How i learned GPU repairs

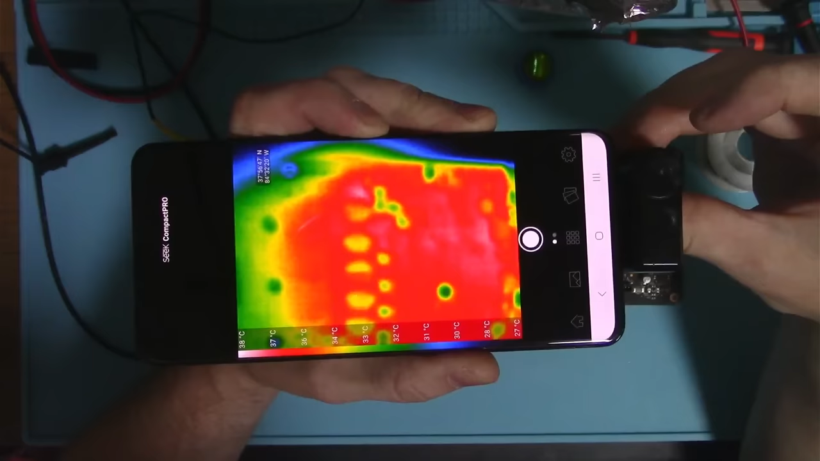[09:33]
can we focus on anything okay if we ever could okay so let's uh put 1.8 let's then energize 1.8
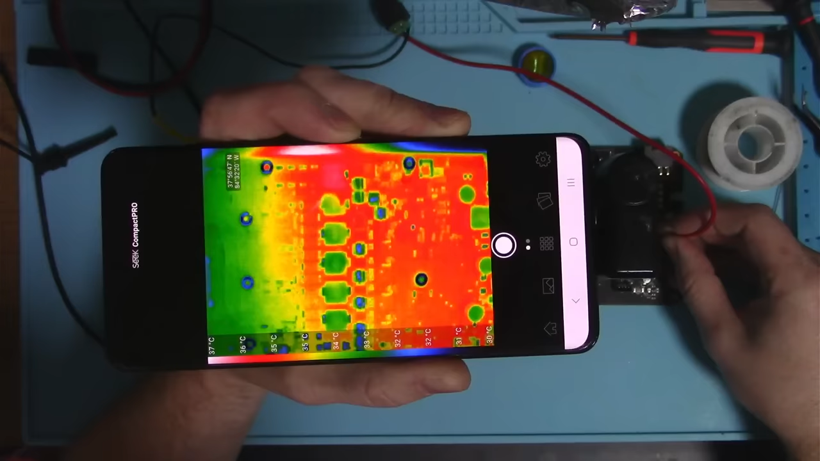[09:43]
what do we get what do
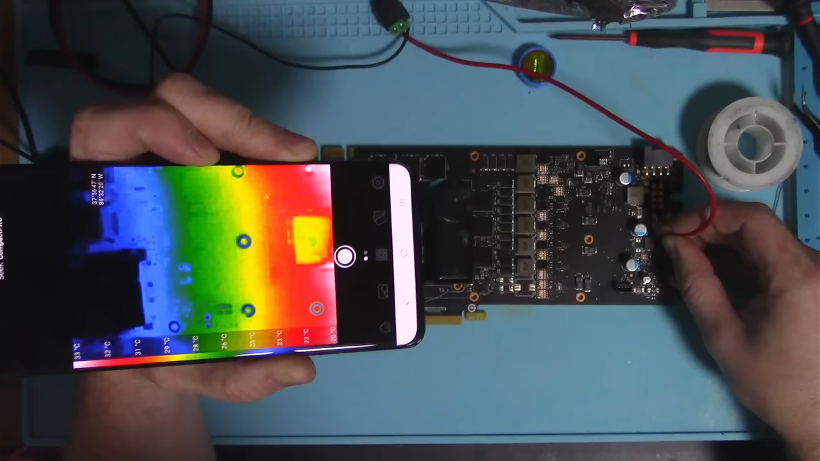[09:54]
we get I don't see nothing okay let's energize the memory I don't see nothing and let's energize the pecs